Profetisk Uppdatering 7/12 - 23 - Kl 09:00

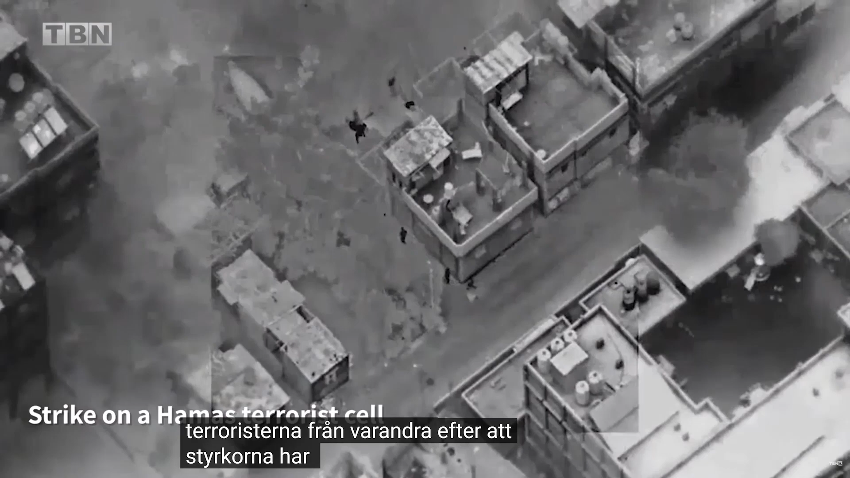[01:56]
After the forces will complete their mission,
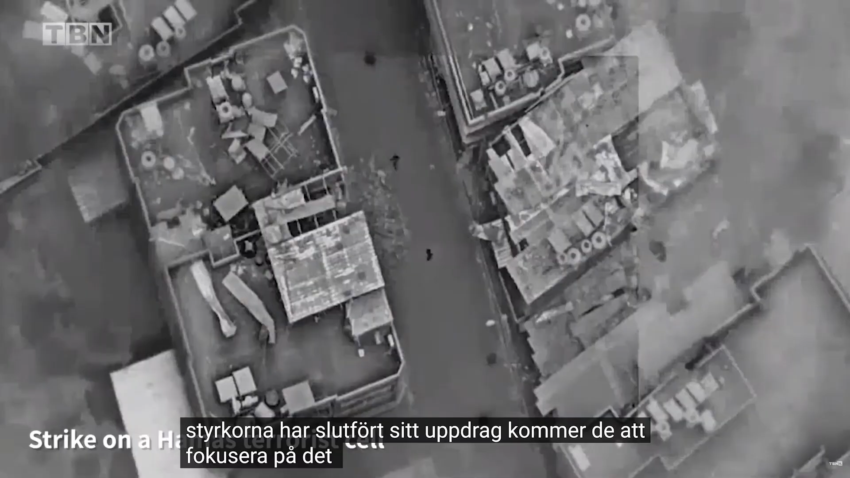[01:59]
they will focus on the bigger goal of clearing out the northern part of Gaza from Hamas's terror elements.
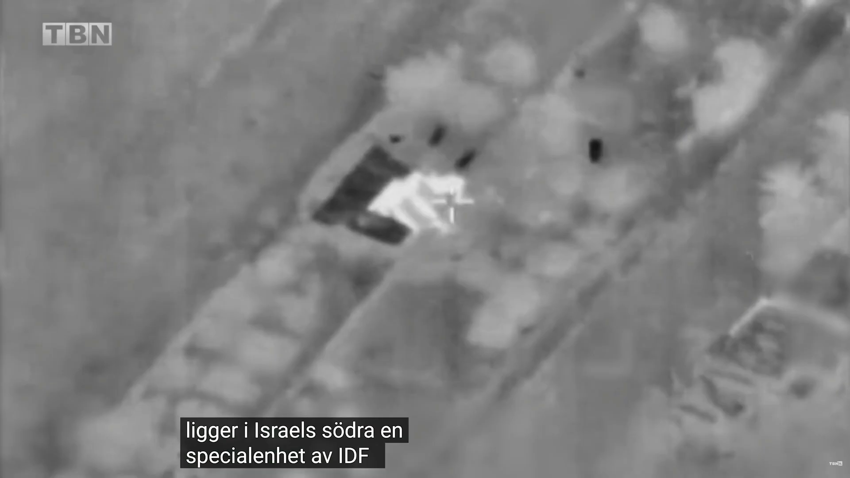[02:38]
A special unit of IDF drones followed the missile launchers to their origin and
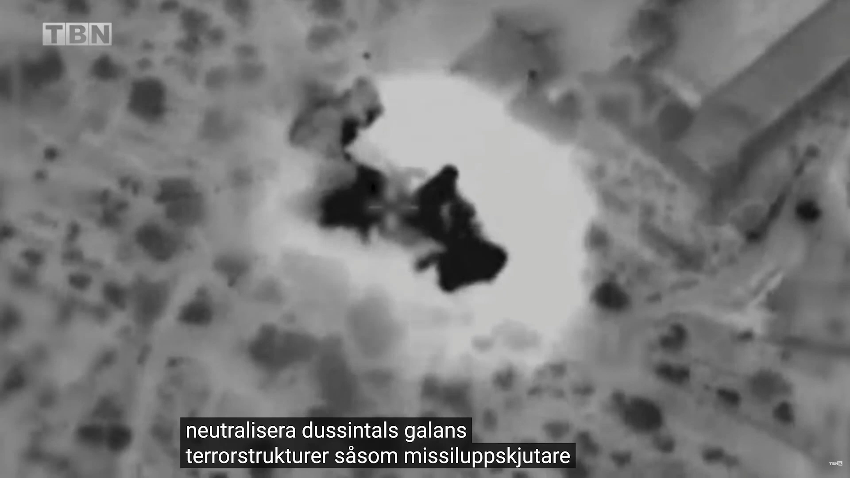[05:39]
mortar positions, and other locations that can threaten the security on Israel's northern border.